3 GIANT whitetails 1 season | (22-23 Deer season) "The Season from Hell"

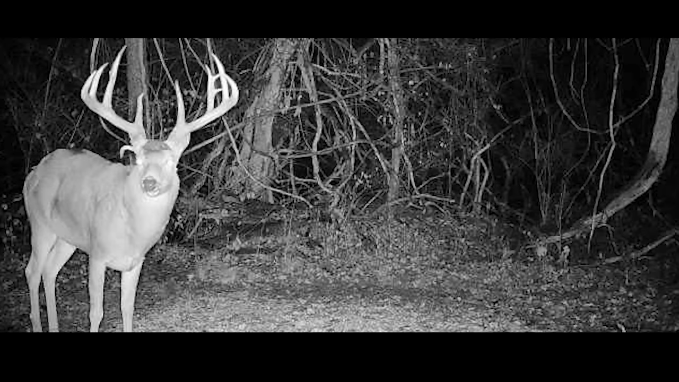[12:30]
Everything you could want in a typical. Awesome deer. I wasn't really on the radar because it wasn't in a spot that we had a ton of permission at.